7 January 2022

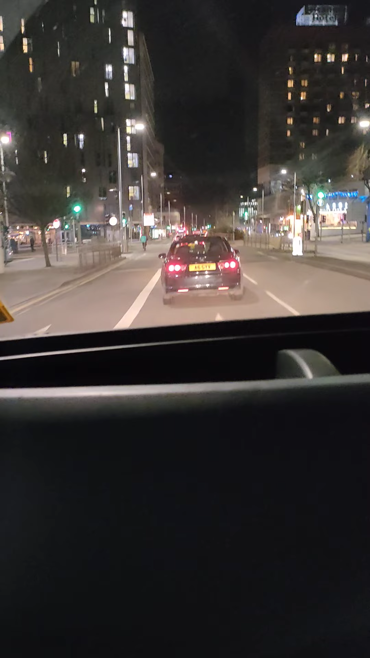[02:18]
دغه دی پاکستان کې هغه ټریکټر دی ټریکټر ته ډریور ناست دی شما ته نه ګوري که څوک ورپسې یو کار څه شي که نه اوس مونږ ته شاد څه شی ښکاري کوم ځای ښکاري هر چېرته چې ګورې تیاره ده